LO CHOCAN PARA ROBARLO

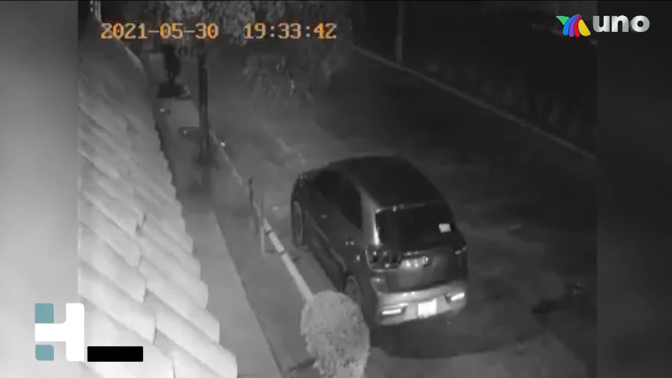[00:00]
Cámaras de seguridad de la colonia Jardines Vallarta en el municipio de Zapopan captaron el momento en que una camioneta fue robada con violencia. En la escena se ve como el vehículo se orilla para estacionarse, cuando de pronto un auto lo impacta por detrás. Del compacto descienden cuatro personas, quienes se acercan como revisando los daños del choque. Este sería el modus operandi para llevarse el vehículo.